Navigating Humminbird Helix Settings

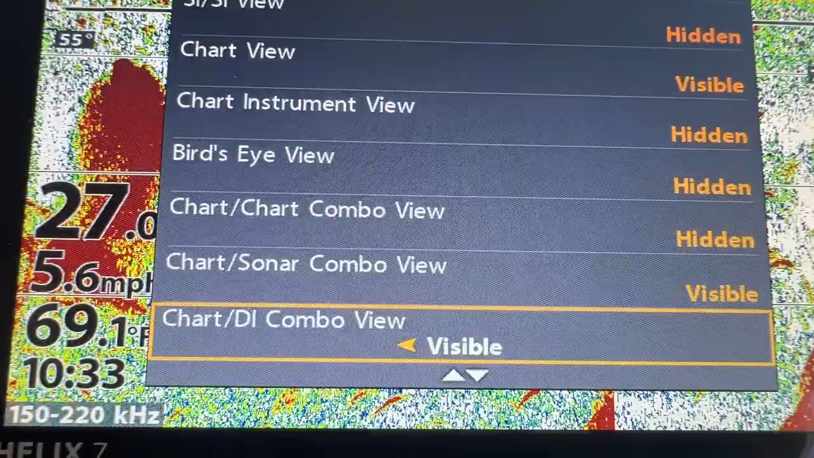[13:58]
On screen: water 69.1°F
uh chart and down uh yeah why not i'll have the all the down imaging
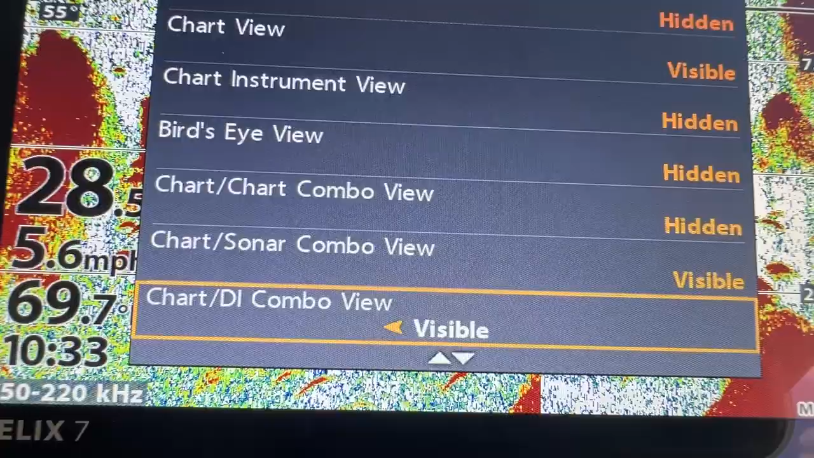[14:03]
On screen: speed 5.6 mph
on one side and the chart on the other side uh chart and si combo sure i'll leave that too chart on one side side scan on the other side
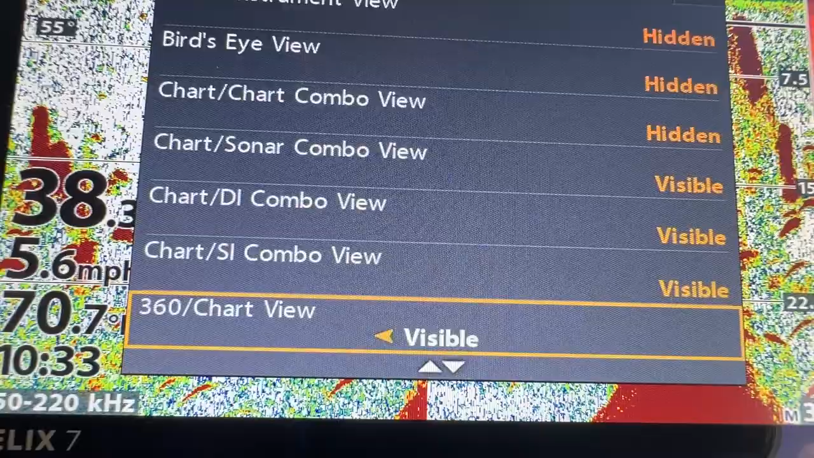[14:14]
On screen: speed 5.6 mph
so we're going to leave that visible 3d now 360 now chart radar no we're going to hide that and we know radar uh chart sonar ndi three things in the
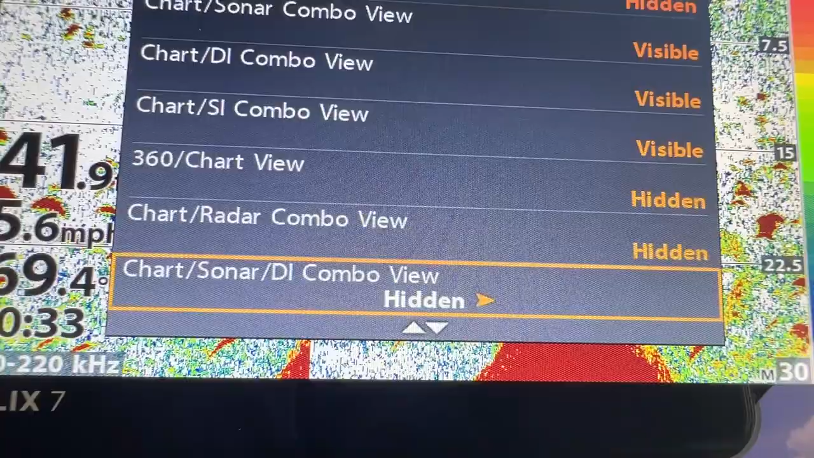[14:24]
same screen no i want to hide that that's too clutter too much clutter chart sonar nsi combo too
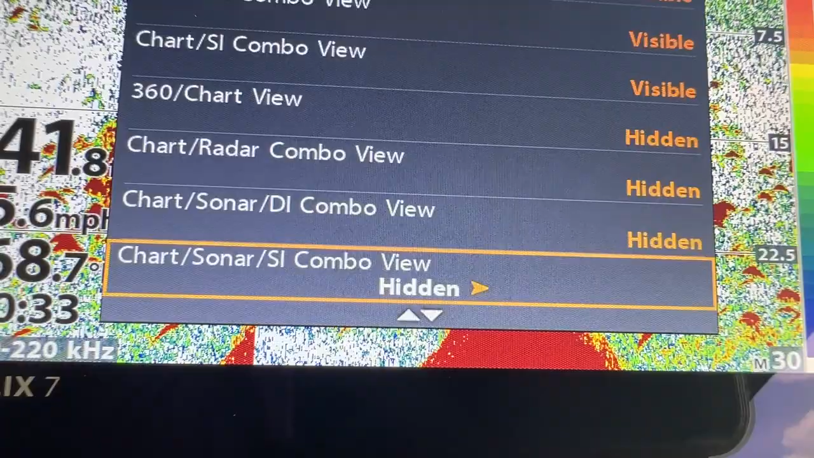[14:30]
much clutter we're going to hide that too so you see i i hit all the ones that
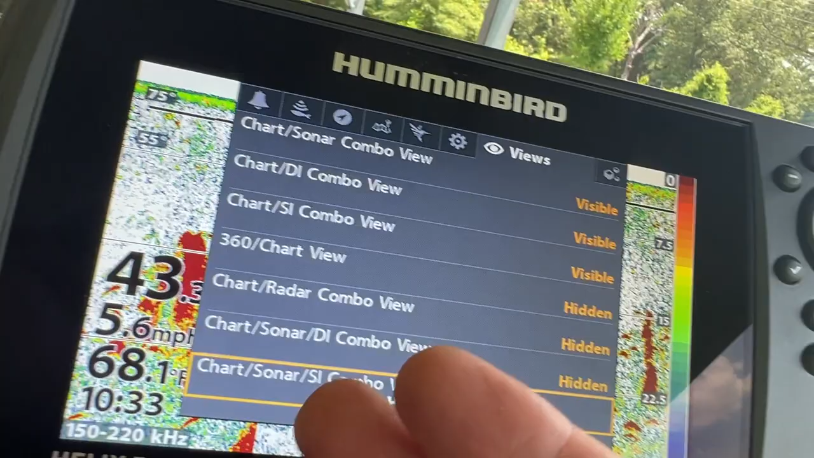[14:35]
On screen: speed 5.6 mph
i don't need so now i don't have to press the button so many times to go around
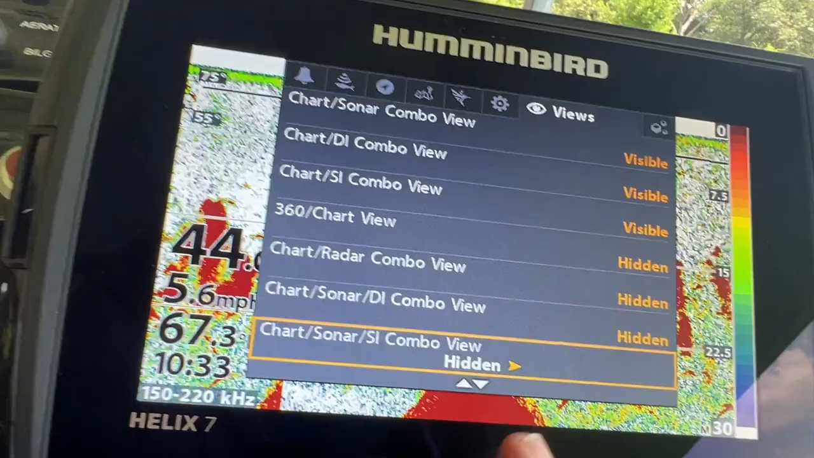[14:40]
On screen: speed 5.6 mph
and look at the ones that i use
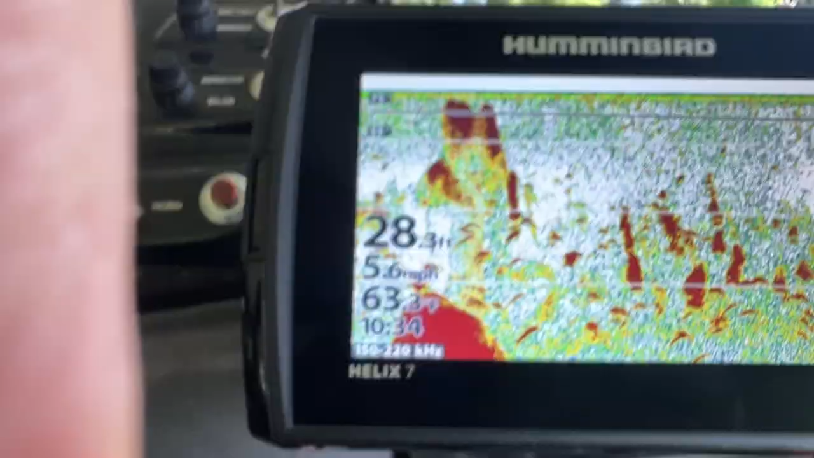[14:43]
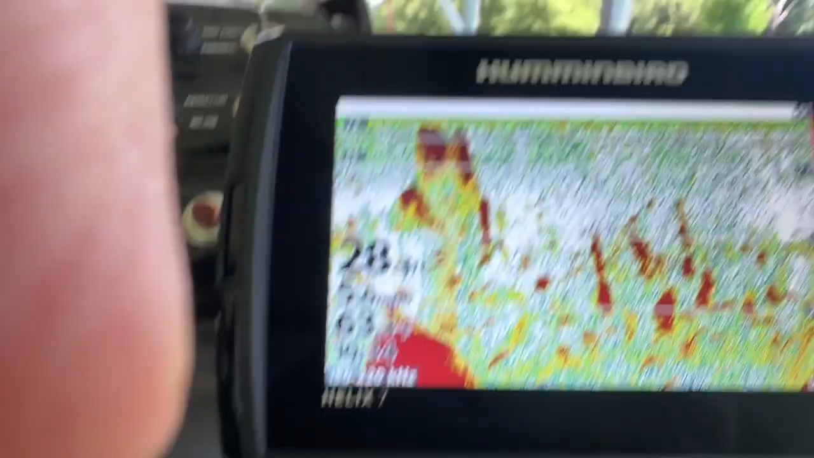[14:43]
so now you see now uh
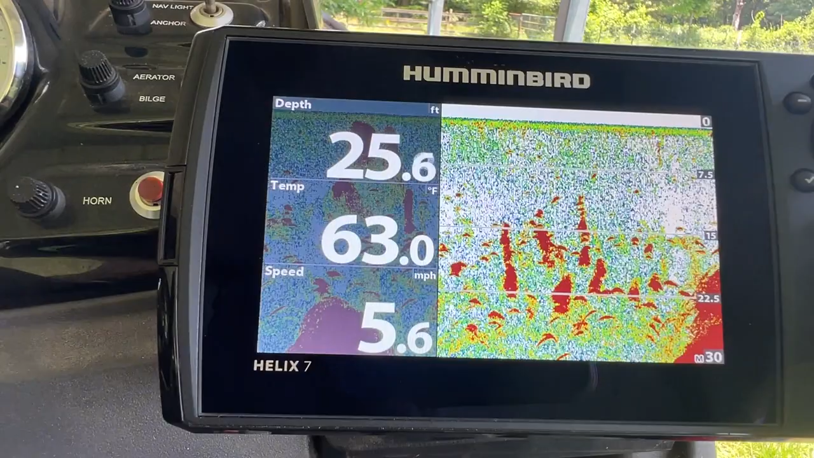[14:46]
On screen: depth 25.6 ft, water 63.0°F, speed 5.6 mph
there's my down my fish finder here's my down scan
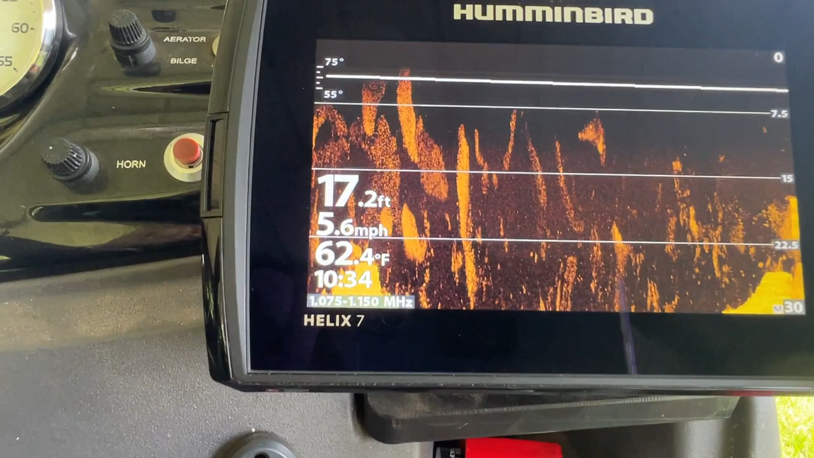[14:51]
On screen: depth 17.2 ft, water 62.4°F, speed 5.6 mph
and here's my side scan oh it's coming up now but
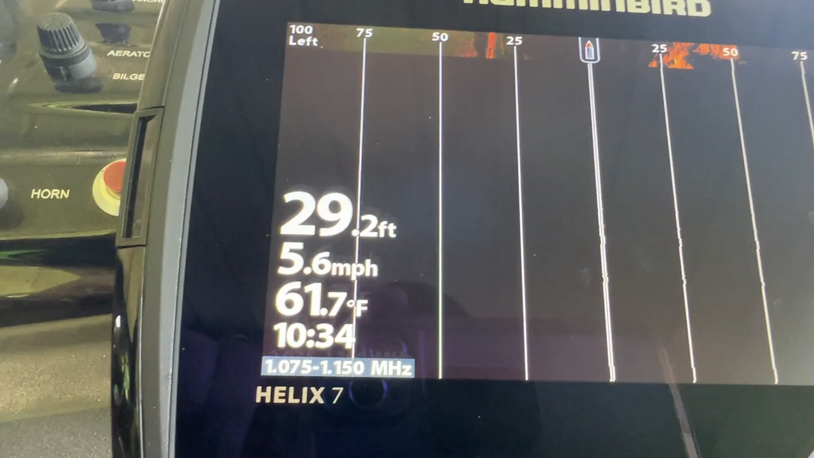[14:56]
On screen: depth 29.2 ft, water 61.7°F, speed 5.6 mph
you know what you see you get what i mean here's my side scan coming down uh
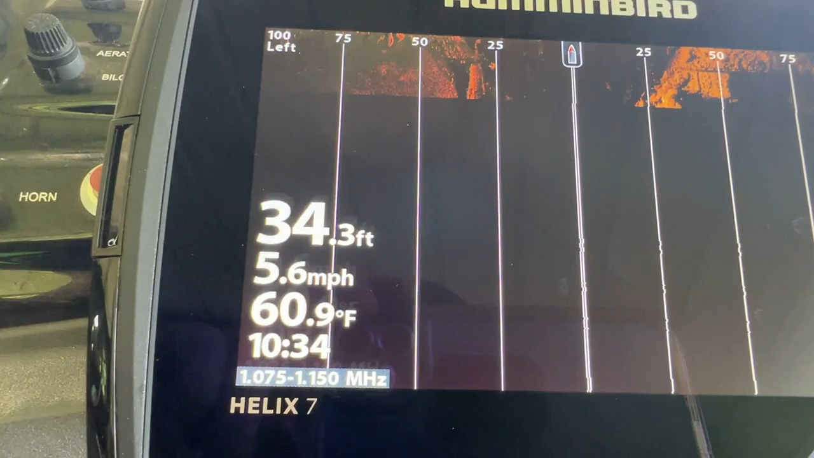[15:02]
On screen: depth 34.3 ft, water 60.9°F, speed 5.6 mph
press the button again now i have my combo i have my fish finder on the left and then i got my side
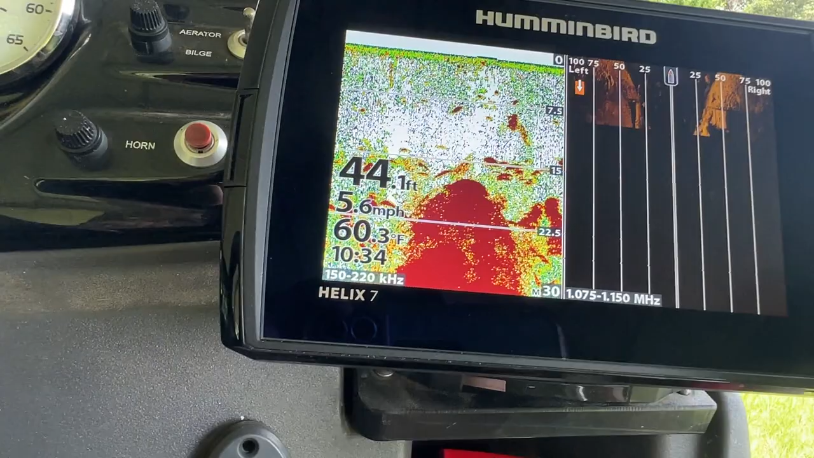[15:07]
On screen: depth 44.1 ft, water 60.3°F, speed 5.6 mph
scan on the right and so i'll press my button again there's my chart my
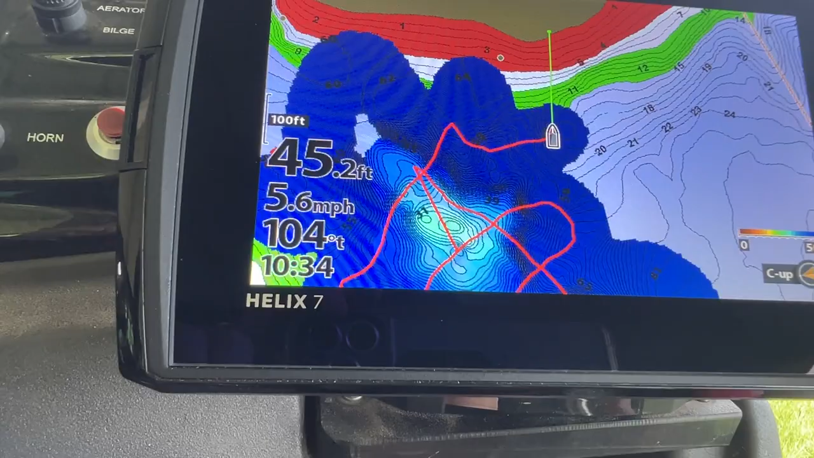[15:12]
map press again now i have my map on one side and i have my fish finder on the other side
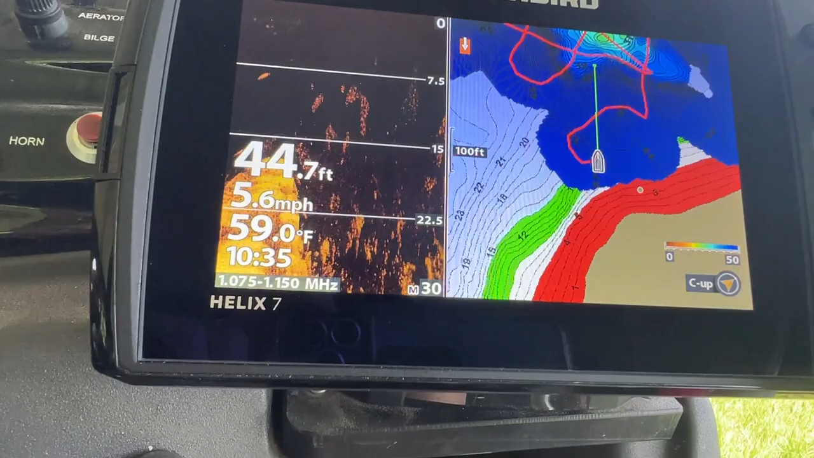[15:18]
On screen: depth 44.7 ft, water 59.0°F, speed 5.6 mph
the down imaging and the chart together and uh the
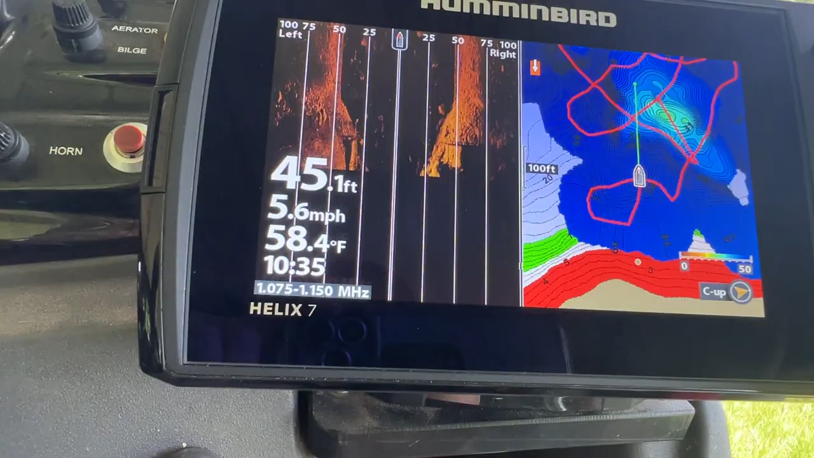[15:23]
On screen: depth 45.1 ft, water 58.4°F, speed 5.6 mph
the side scan and the chart together i'm back to my to my fish finder see uh six charts
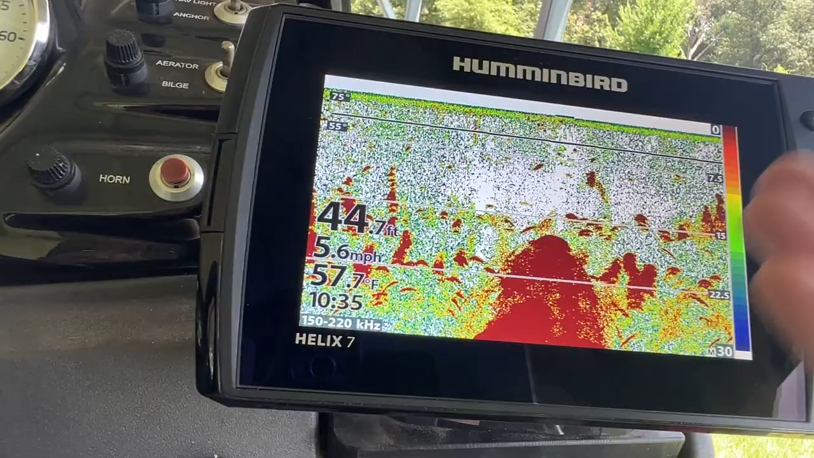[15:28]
On screen: depth 44.7 ft, water 57.7°F, speed 5.6 mph
there and i don't have to go through a million of them to find what i need